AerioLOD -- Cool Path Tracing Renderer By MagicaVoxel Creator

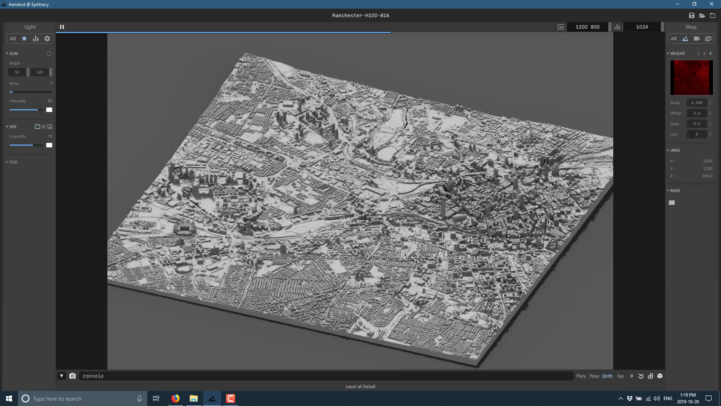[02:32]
Well, you've got an LOD setting, part of the name, the aerial LOD. We can change out the LOD. So let's switch here to a 3 LOD, and you're going to see things get awfully blocky. 4, like so.
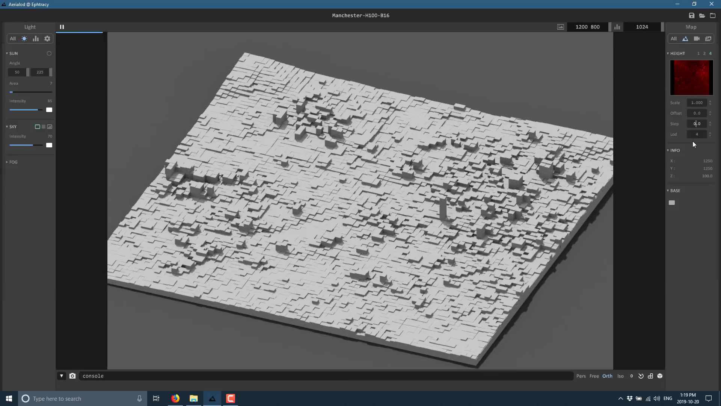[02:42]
And then we go back to 1, and we get back to our full resolution version. And yeah, the type maps being rendered. On top of that, we've got control over how the camera works. We can check the aperture of it. We can change the lens type between perspective, stereographic projection, and equirectual, whatever panorama, projective. We can change our field of view values. So here, we'll jump it up by 10. Now, unfortunately, each one is going to trigger a re-render as a result, everything that we changed.
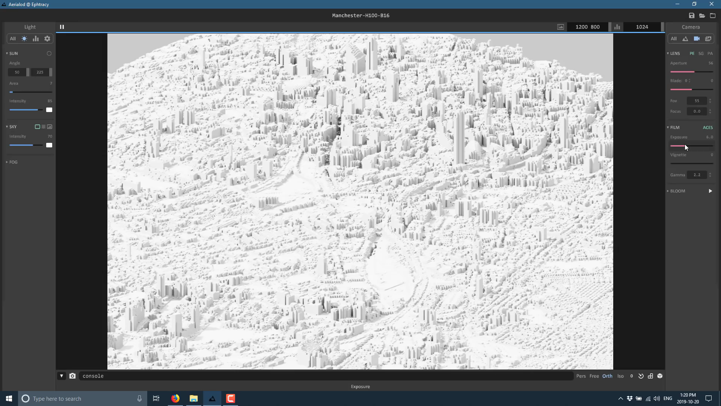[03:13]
We can change the exposure levels, like so. We can set a vignette effect, if we so wish. And we can apply a bloom in it as well.
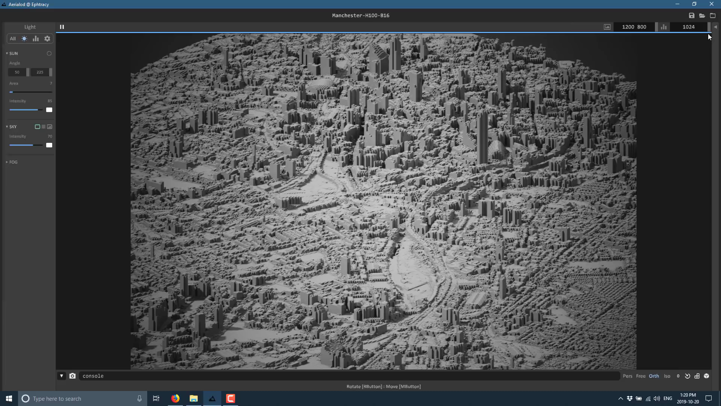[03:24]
And then over here, we've got, oops, did not mean to close that down. We've got some options, so we can actually render this out. We can apply a denoising filter. So if you want, at the end, and you like your results, you can click this, and it will render it out to a PNG file that you can then share.
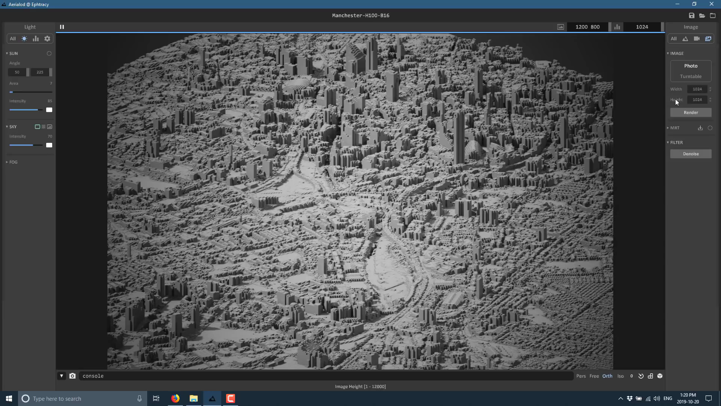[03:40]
Or if you're like, again, anybody on my Twitter feed, you can send it up on Twitter and show the results you've got. Down here, you've got control over your camera. So here is a perspective rendering. Here is a free camera. Here is an orthographic projection.
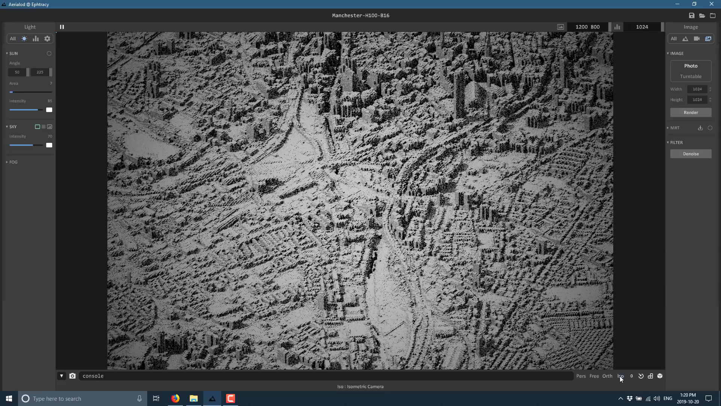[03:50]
And here is an isometric projection. I personally generally prefer perspective. Down here, we've got the ability to recenter the camera on the scene. And we've got some controls here.
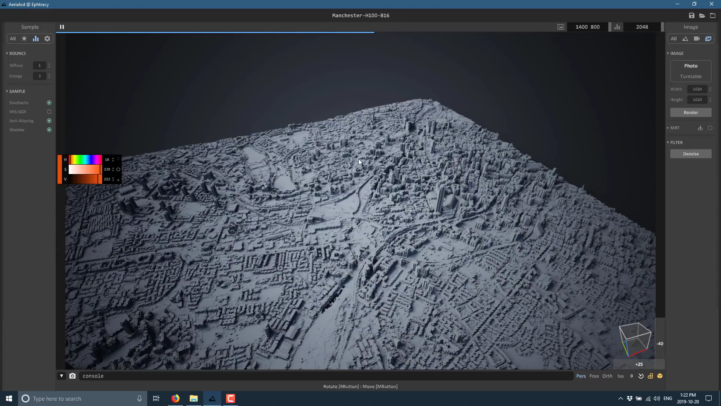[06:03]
Now, one thing that is kind of key here. You'll notice if you click the height map right here. That's how we loaded in the various different options. You can also bring in, once again, ASC files, those image files.
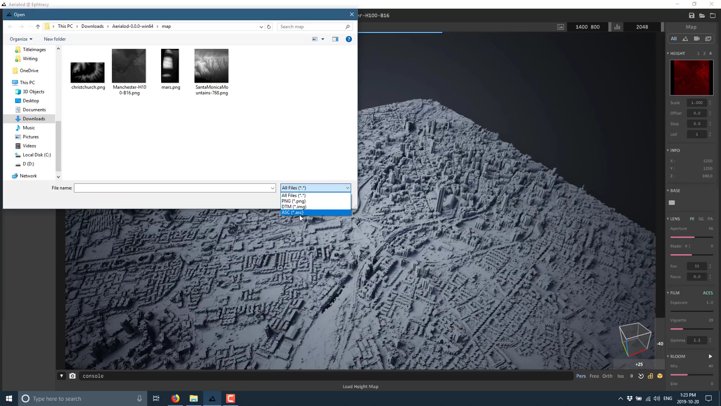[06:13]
And you can also bring DTM files in from NASA. But you can also go ahead. So I downloaded this particular version.
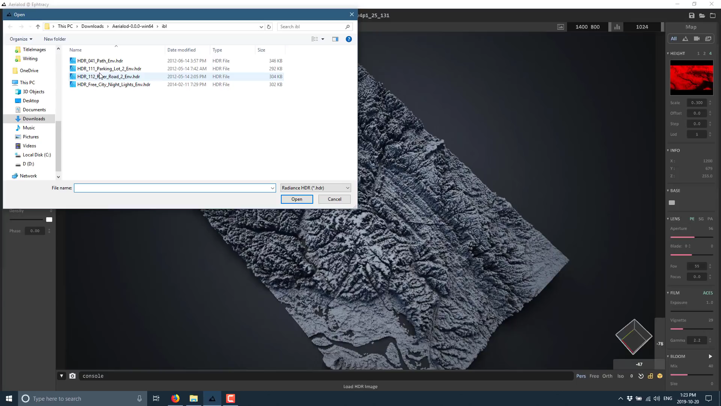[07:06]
Like there. And there you see the height map. And this is obviously used in game dev quite commonly. This is how you encode terrain information.
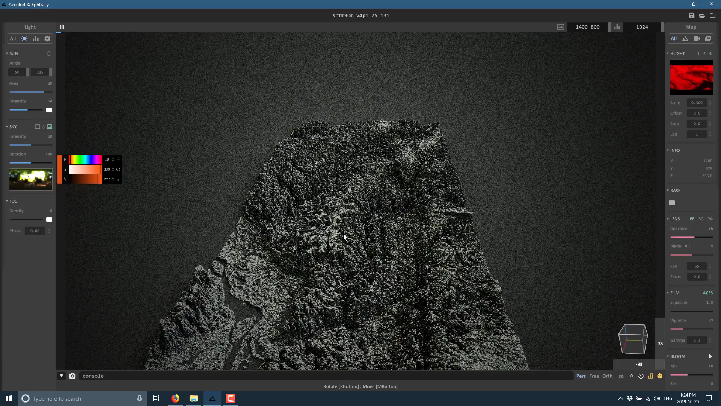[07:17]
Especially if your terrain doesn't have overlapping layers like cave systems and so on.
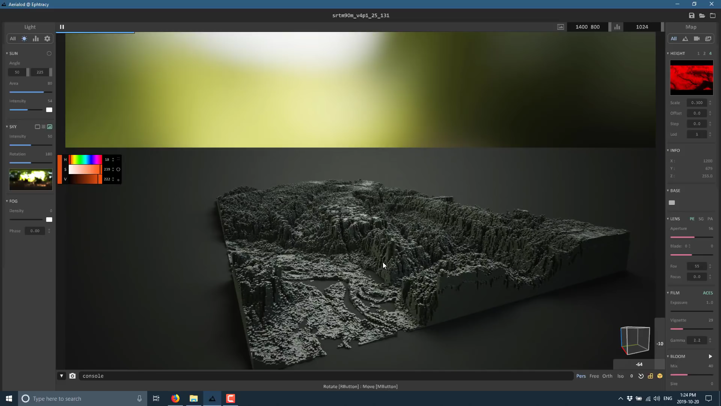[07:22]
In which case you have to use like a hybrid approach of say a voxel cave and then a height map on top. But that is what Aerial LOD is all about. It is for rendering height maps. Once again, it is completely free. Once you're done, you can go ahead and you can save your map right here.
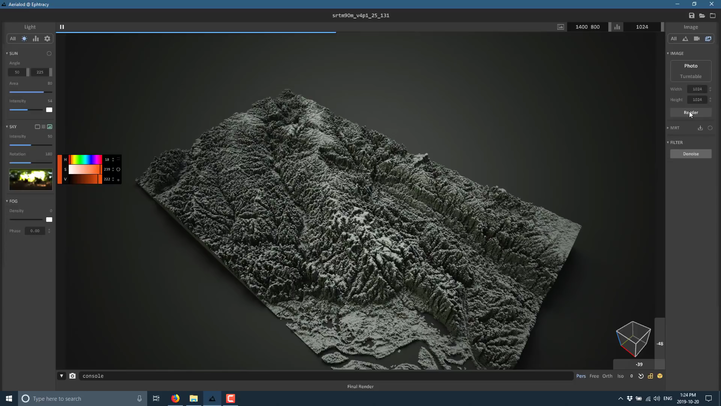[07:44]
You can save it out as a PNG file. Or once again, you can when you are done and happy, you can go ahead and do a render. Sure, we'll go ahead and show that. And this isn't the fastest thing in the universe. But you'll see, there it goes. Render, render, render, render, render, render, render.
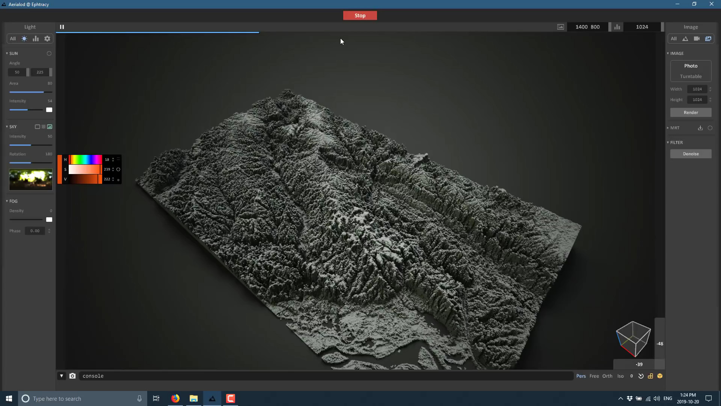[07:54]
And we'll give it a second. So this is rendering at 1024 by 1024. Bum, bum, bum, bum. And done. Should be here. There we go.